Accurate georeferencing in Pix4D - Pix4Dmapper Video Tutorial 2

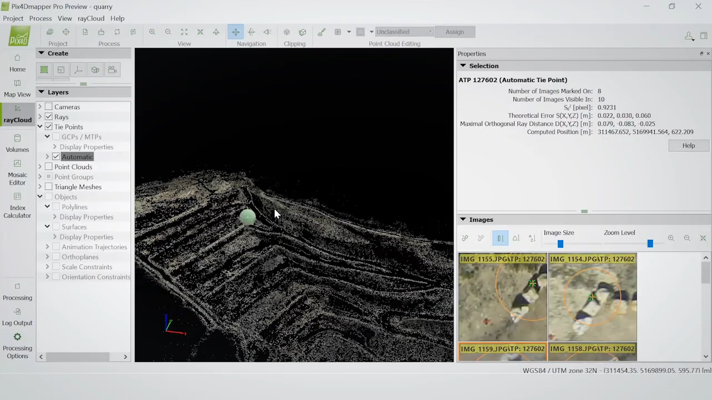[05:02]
So, the first way is after the first step like this here, if you know where you can find your GCPs or if your project is not geo-referenced yet, so you don't have image geolocation, the mapper cannot make the link between the GCP coordinates and the project coordinates.
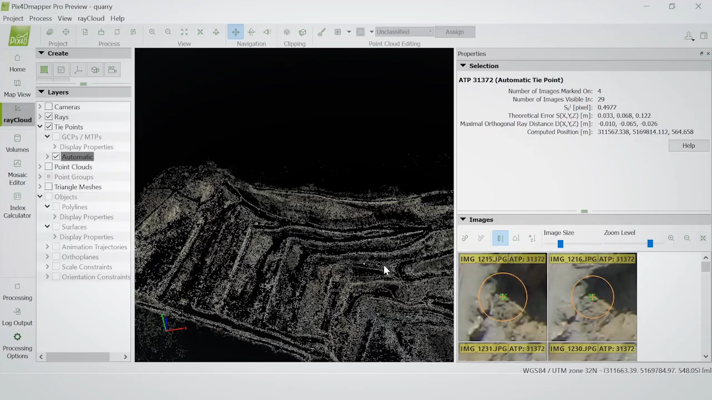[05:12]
So, you will have to navigate your point cloud and find the GCPs in the project. So, for example, I know that I have a GCP around here. Here it is, the red mark and I can add a tie point. I can call it GCP1, make sure change it to 3D GCP and then I can enter the coordinates, whatever they are,
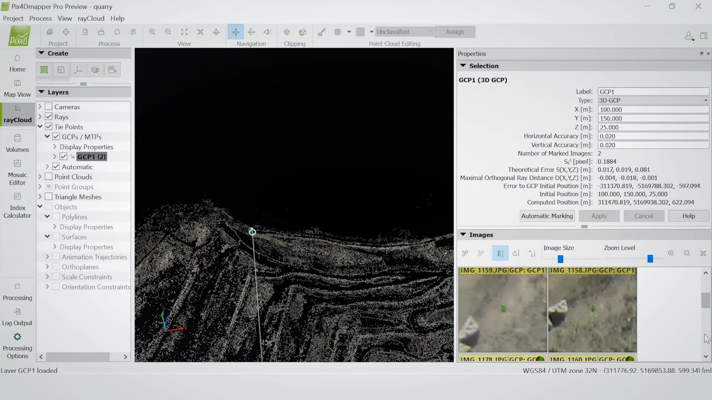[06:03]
And apply. And I would need to do this for all of my GCPs.
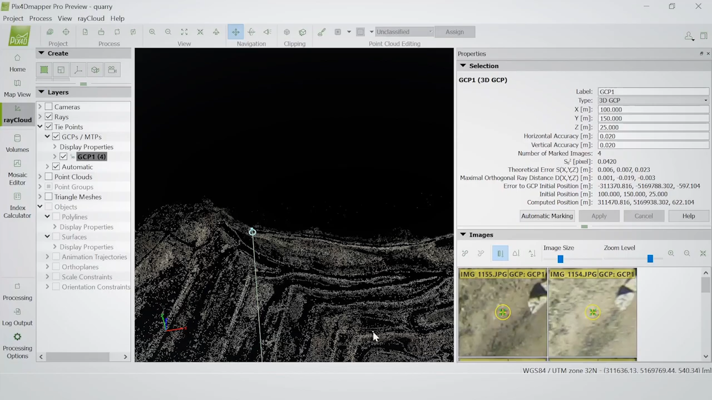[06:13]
So, this is the procedure if I don't have image geolocation. Let me delete this one because I kind of made up these coordinates.
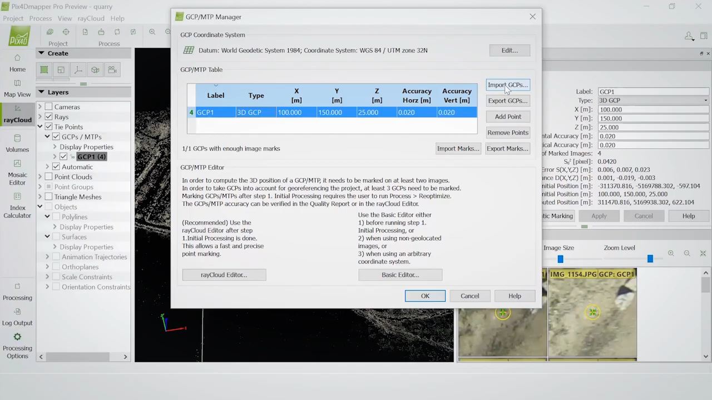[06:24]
Remove point. Okay, there you go.
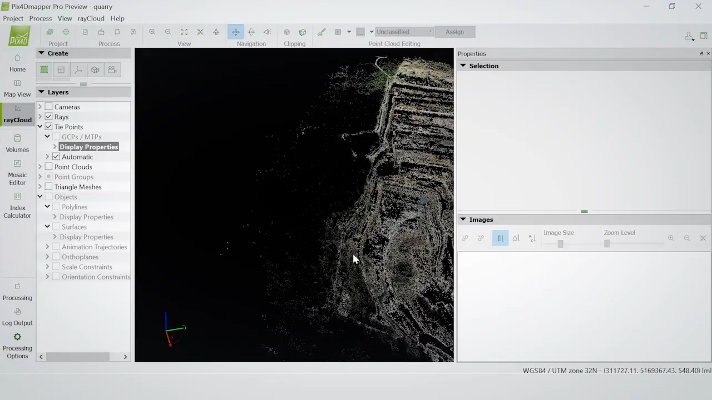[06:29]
The other method is if I have a text file with the coordinates of the GCPs.
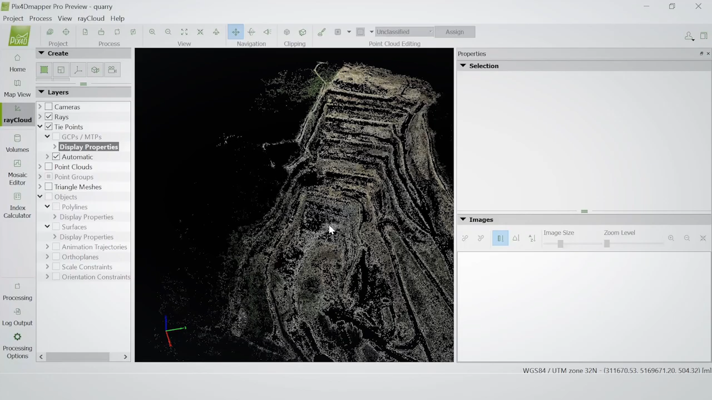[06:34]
So, let me go in the GCP window and import GCPs. I can browse to the text file, which I've saved
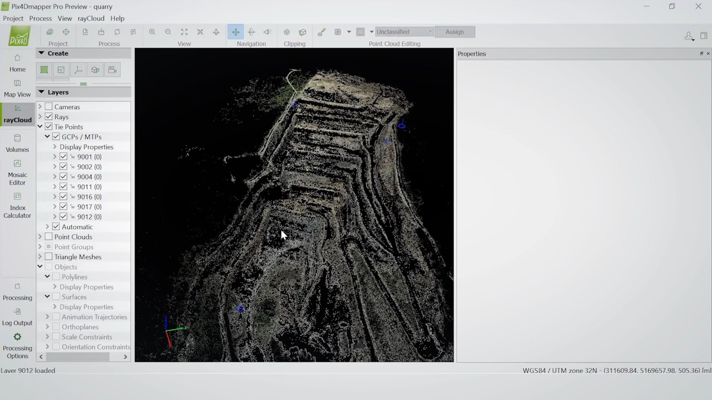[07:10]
Now, you will see that my blue marks are below my project.
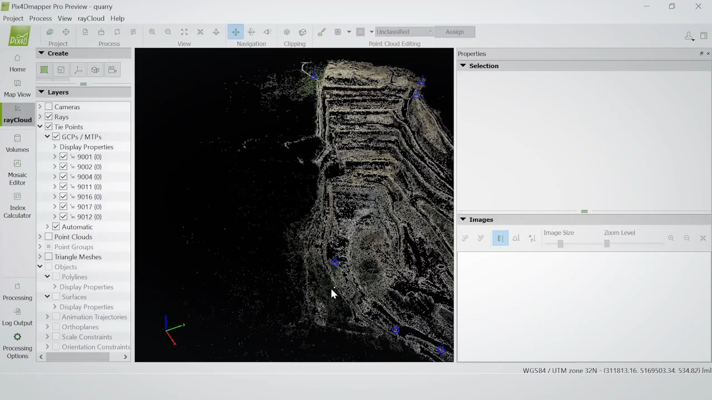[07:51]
And now you see my blue marks, they line up much better with my project. So, what I can do is I can click this point here. And you see it, the blue mark is the, is the, where the coordinates point. And they're not too far from my actual mark. So, it makes it very easy to click the GCP in the images because I don't have to hunt around in my project. You see already here, this is where it is.
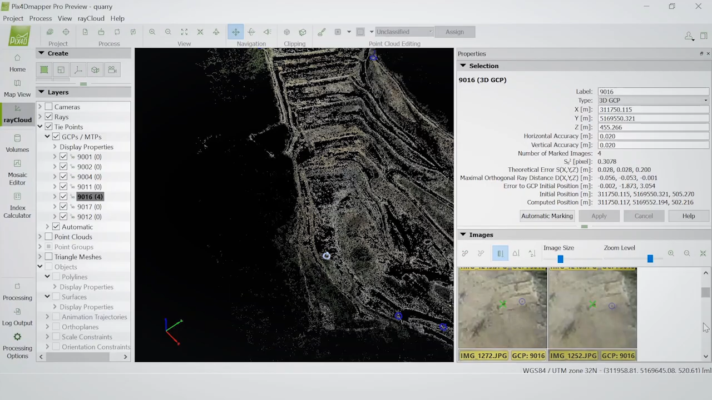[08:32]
So, I keep clicking. And I apply. And you see now the, the green mark is, here I can maybe make it a bit better. The green mark is on the red GCP. It's okay that the blue mark is off because the blue mark was the initial coordinate system. So, that's fine. And that's how you can add your GCPs, either with or without image geolocation.